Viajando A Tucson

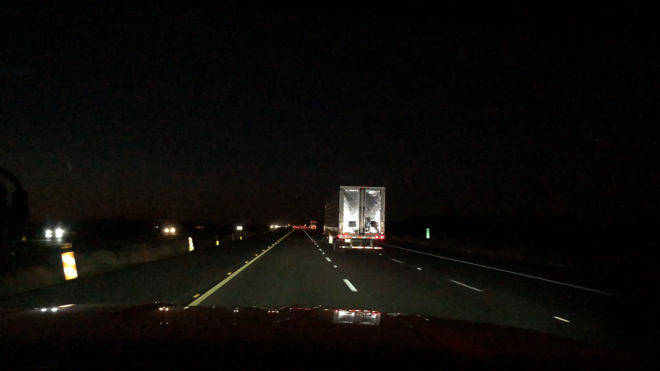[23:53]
Camino ah, ya a Phoenix. Aquí hay mucha migración, ve, y ahí está entrando la migra. El carro de la migra. Sí, déselo, déselo ya, porque luego se pasa. ¿De cocaína, el carro de la migra?
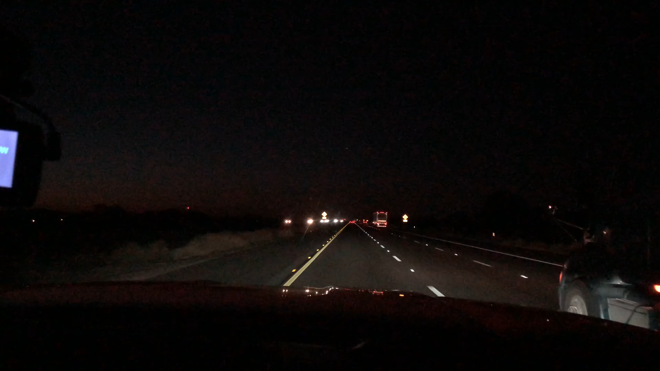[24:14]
Déselo, ajá, déselo ya rapidito. Sí, ya. ¿Están? Y aquí vamos saliendo ya de la gas station. Nos estaban echando diésel. Diésel. Cielo. Y aquí vamos a esperar el semáforo. Pues aquí vamos ya, agarramos ruta ya para de la gasolinera. Como pudieron ver, ya salimos de la gasolinera. En esa gasolinera llega mucha migra, mucha. Ahí donde llena el combustible, van a comprar su cafecito. Y pues pero no andan agarrando gente ni andan pidiéndole papeles a nadie.
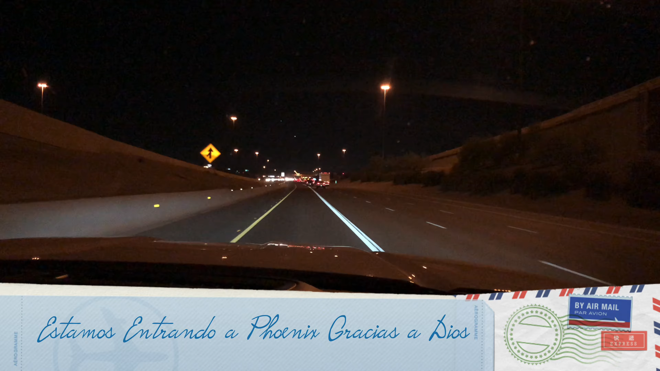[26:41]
Ajá. Espérate. Espérate. Ahí. Ahí se ven bien. Están. Ah, mira, qué bonito. Puse luz. Ay, qué ingenioso su papá, mucha. Mira. Ay, Dios, para que deslumbren sus niñas ahí, ve. Eso. Yo solo a la mitad de la cara venía sacando mucha. Ahí está.
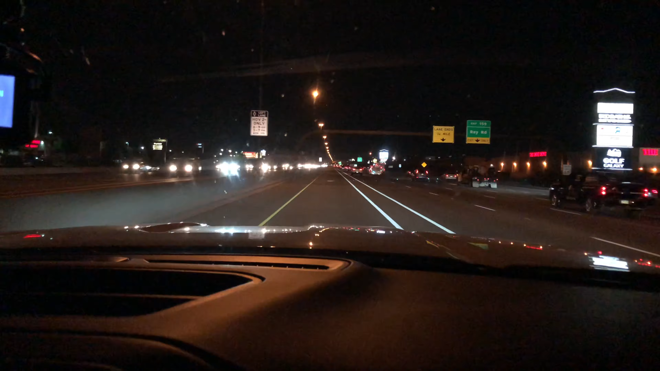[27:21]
Y pues se nos pasaron los rótulos en donde dice bienvenido a Phoenix. Pero pues acá estamos ya. Esta niña se durmió, hombre. Venía ahí dormida y cuando me acordé, ay, ya estuvo, ya que venía me dormida, pasó. ¿Dormida papaloteando o dormida? Papaloteando venía ahí.
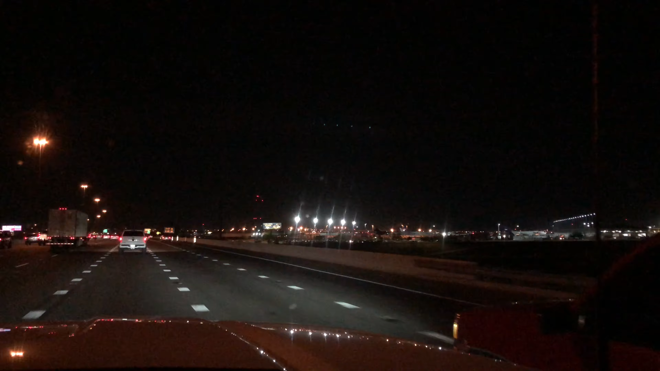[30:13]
Hacia el Sky Harbor. Ahí está. Y en el se van a apreciar unas cuantas luces del aeropuerto Sky Harbor.
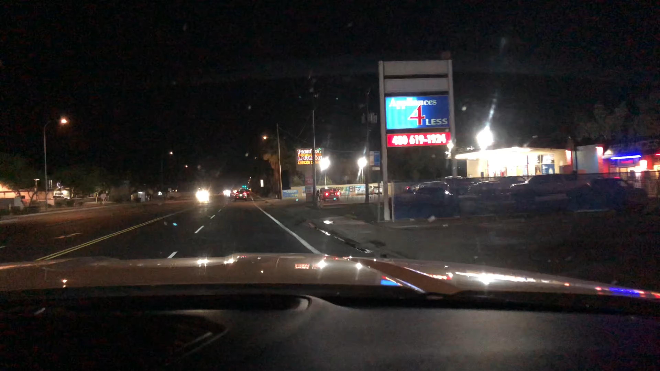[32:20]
Y aquí, pues ya estamos. Agarrando el carril del lado derecho. Voy a enfocar aquí porque mira que otro. Porque vamos, ajá. Porque y vamos a salir. Ajá. Y aquí vamos a salir en las 7 avenidas. 7 avenidas. La salida número 196.